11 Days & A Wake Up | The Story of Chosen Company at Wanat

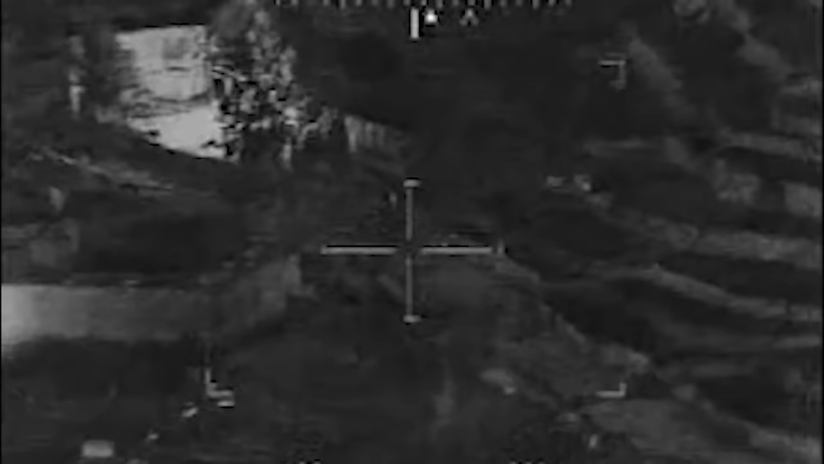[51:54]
I'm trying to see what's in the wall and what's not in the wall.
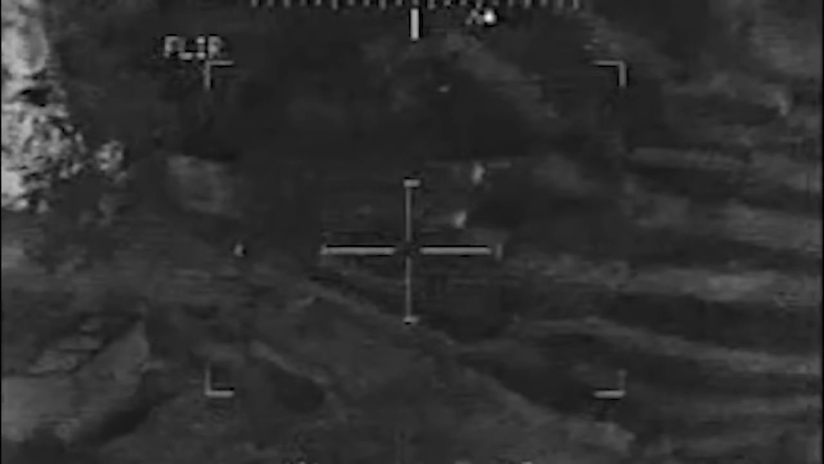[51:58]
We're looking for the smoke, no joy. Altitude low. Altitude low.
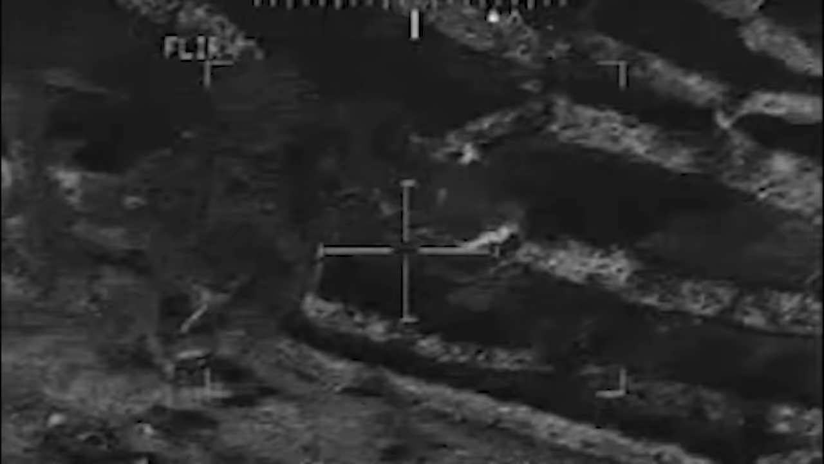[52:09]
Altitude hey, low. Right here. Where?
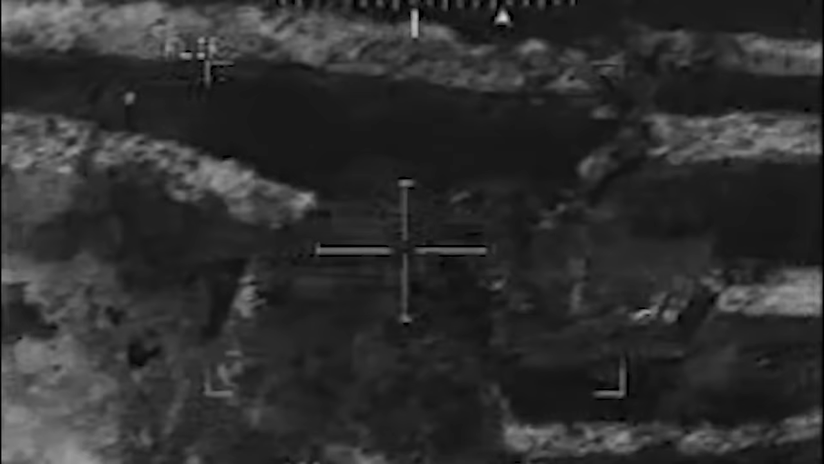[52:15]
I'm trying to make sure he's not in the, in the OP. There's a guy just on the other side of these trees.
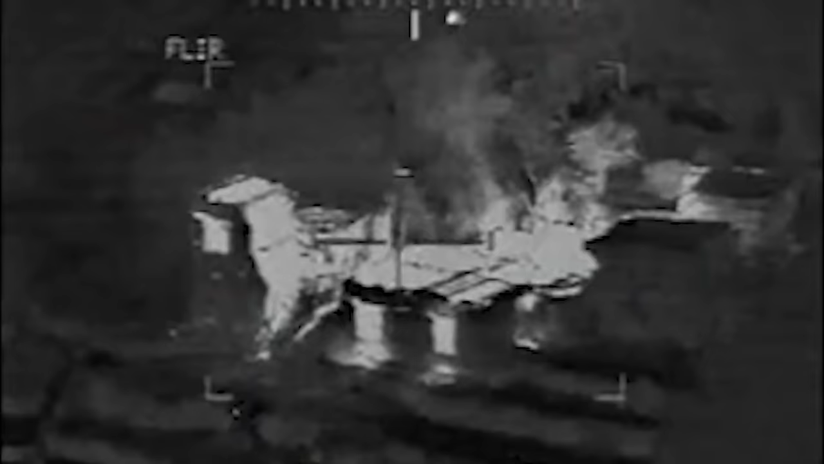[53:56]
Chosen 9, Battle 9. 9-3, Roger.
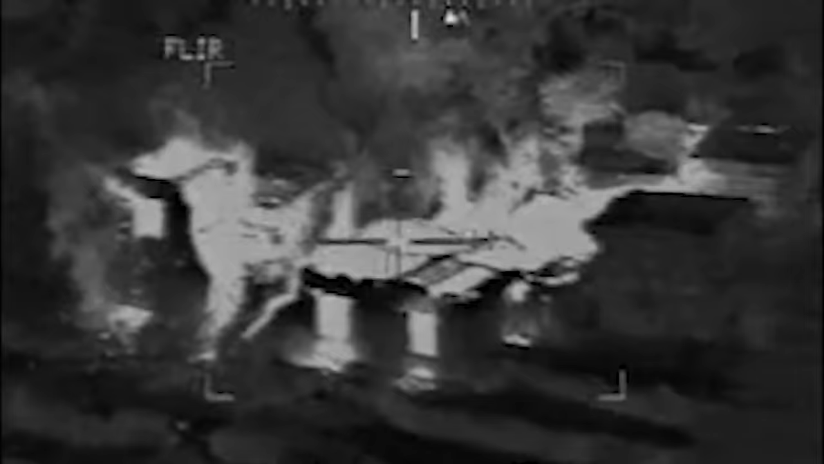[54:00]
Hey, they were on the right part of the house. It looked like they were looking for bodies. One more.
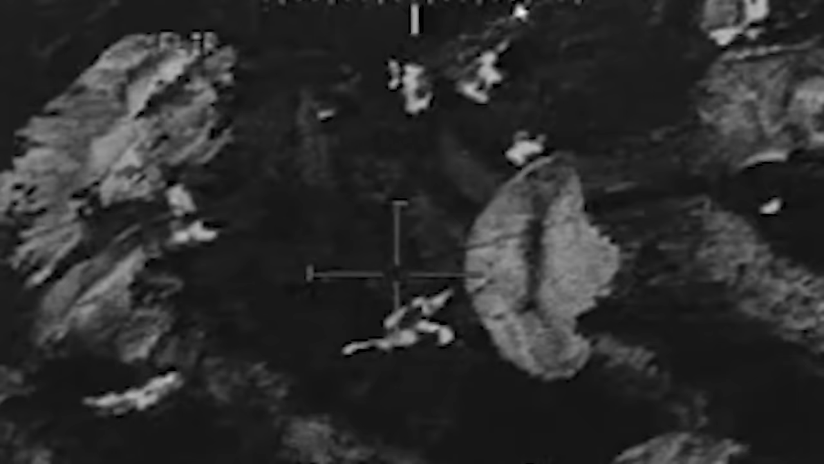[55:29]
They should have smoke out and continue gun runs outside of their location to get at the enemy pushed back.
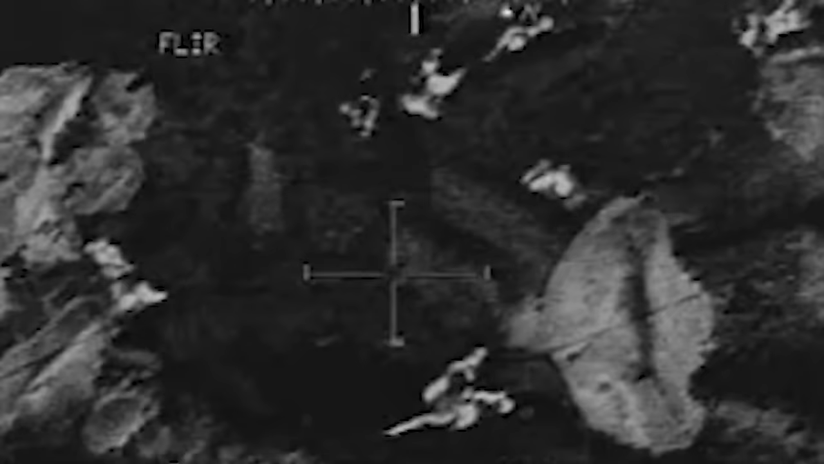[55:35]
Over. Altitude low. I'm coming in with rockets right out here a little farther. Also, I understand you want some 30 or gun runs.
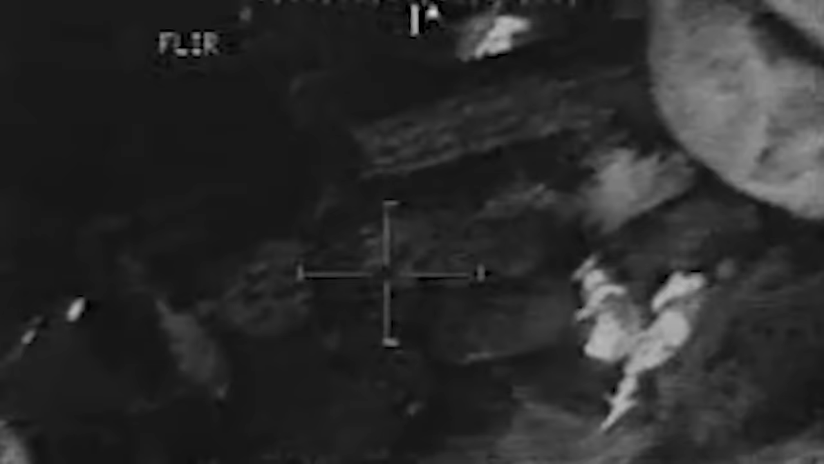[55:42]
Roger. Negative gun.
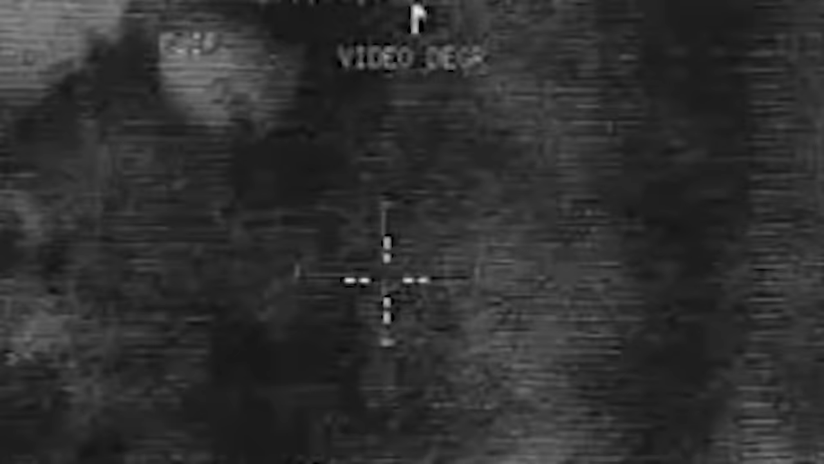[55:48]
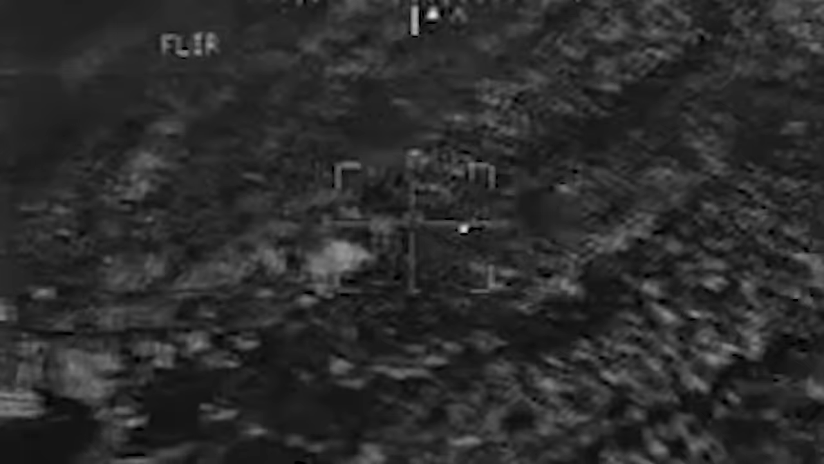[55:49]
There's smoke to the north of the OP on the right side of the building.
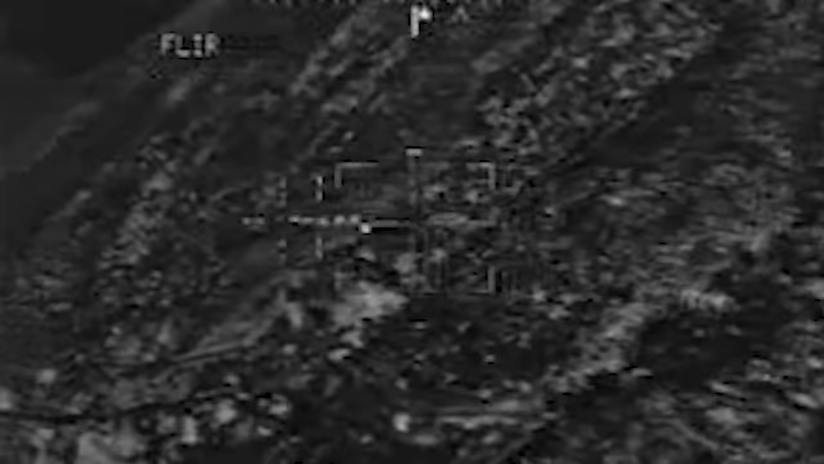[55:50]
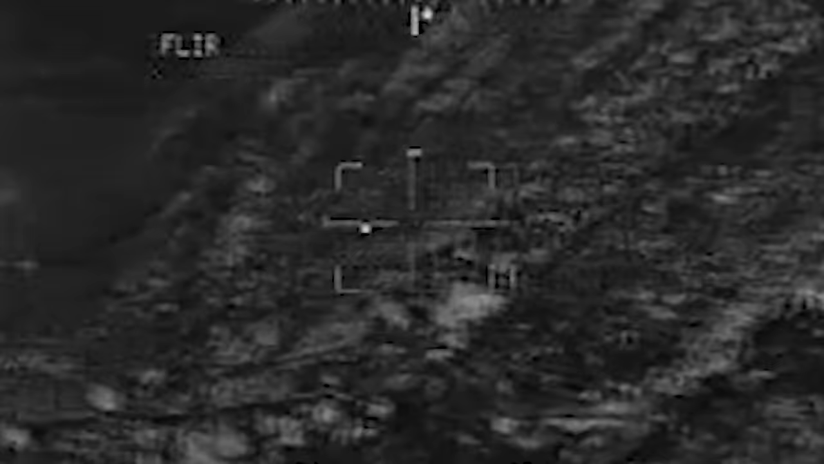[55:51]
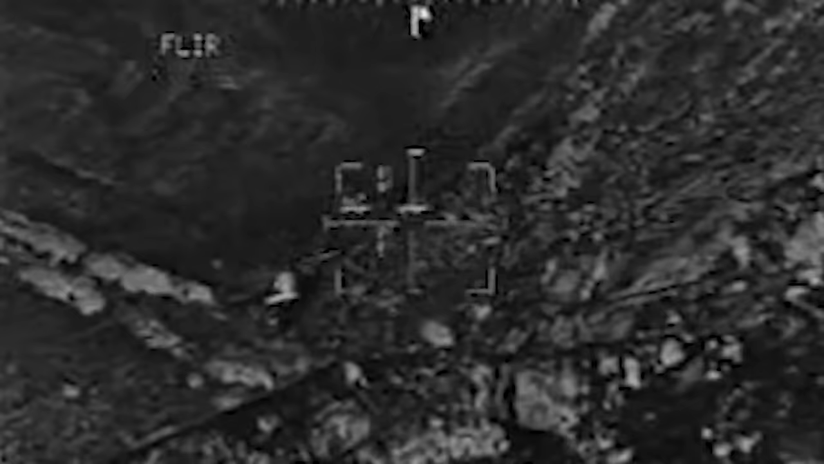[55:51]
10 meters to the east of that location are 6 suspected AAFs.
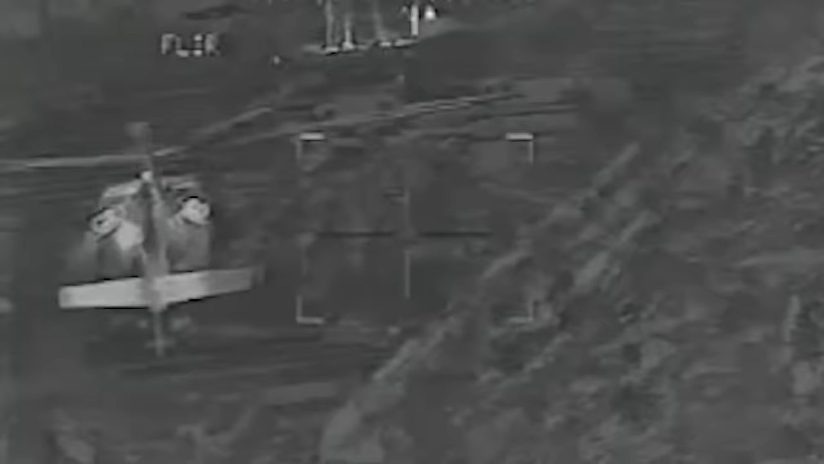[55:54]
Over. Okay, same distance again.
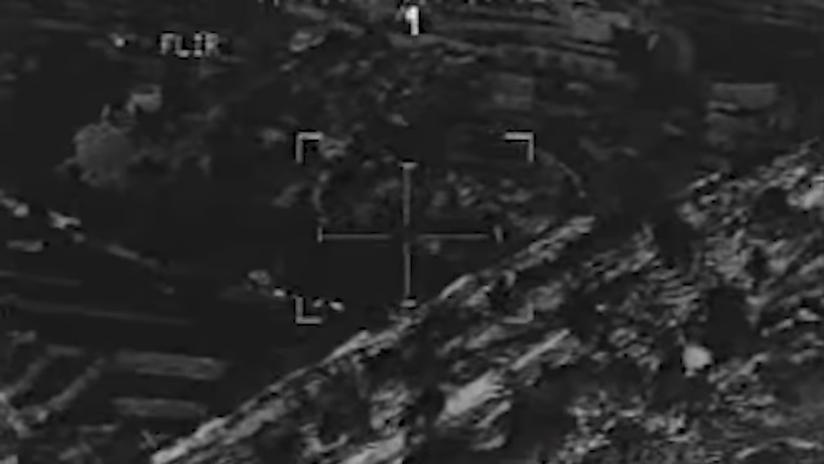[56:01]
10 meters east of HC smoke, east of the bazaar. Over. 10 meters.
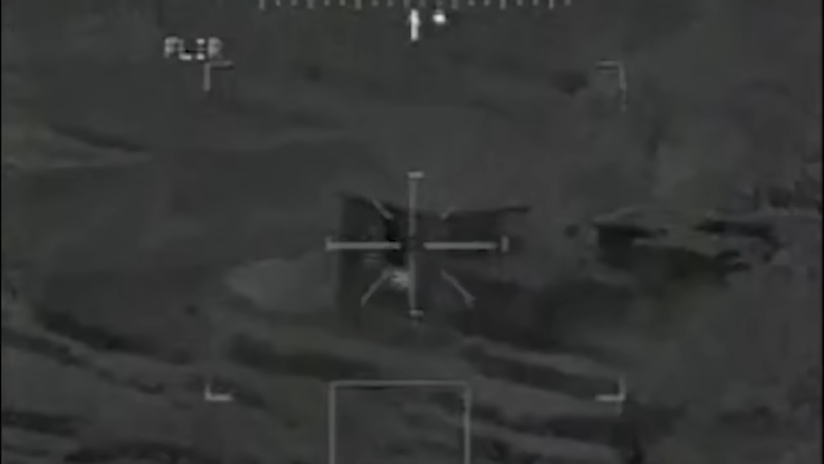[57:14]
Ready? Ready. Firing. You can see muzzle flashes down here like fucking lightning bugs.
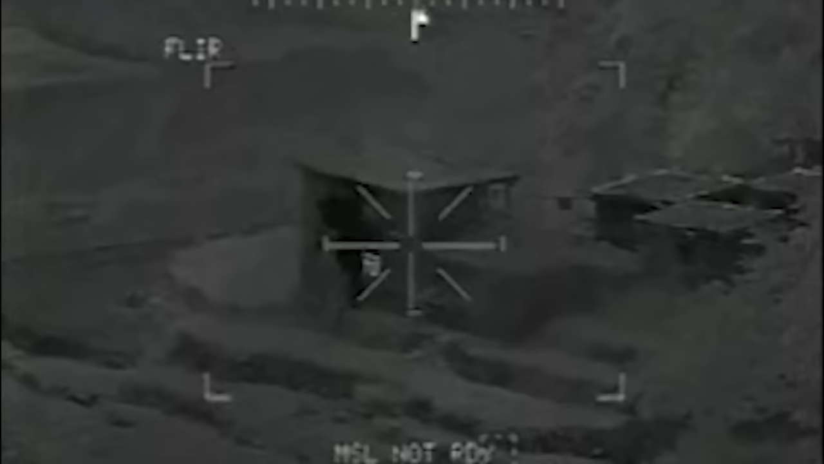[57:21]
Yeah, roger. Followed up with rockets.
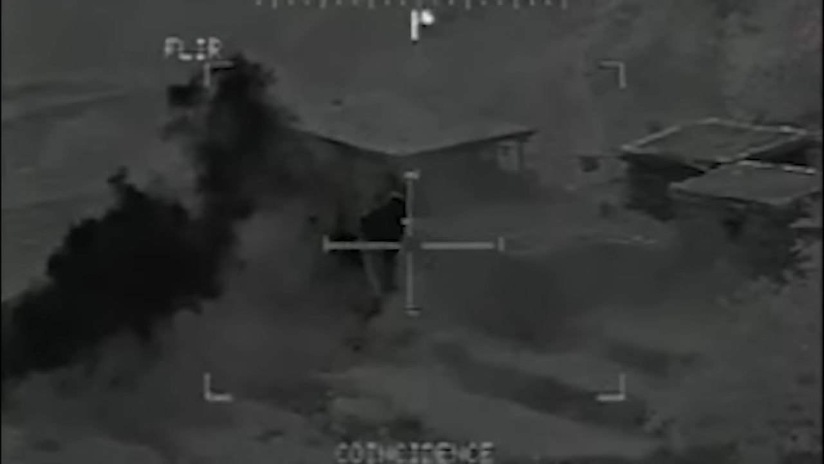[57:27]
Roger.